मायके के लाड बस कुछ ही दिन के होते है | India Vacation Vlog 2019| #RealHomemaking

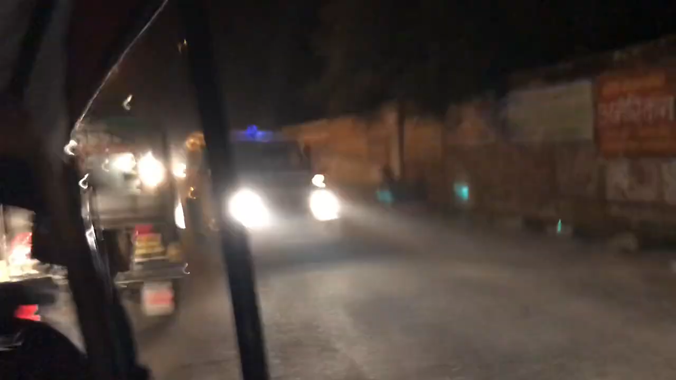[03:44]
तो बस शॉपिंग करने के बाद, चाट पकौड़ी खाने के बाद हम लोग वापस अब घर जा रहे हैं। और आपको बिल्कुल अंधेरा दिख रहा होगा, दो अभी 7 o'clock ही हुआ है, बट मौसम चेंज हो गया है तो आजकल अंधेरा जल्दी हो जाता है।
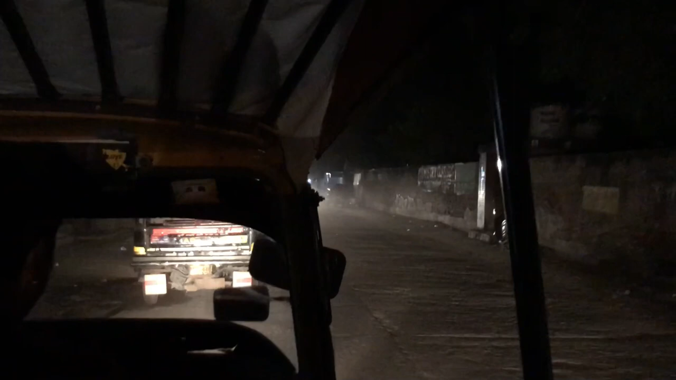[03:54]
और ये छोटी जगह है तो यहाँ पे थोड़ी सी कन्वेंस की प्रॉब्लम हो जाती है रात में,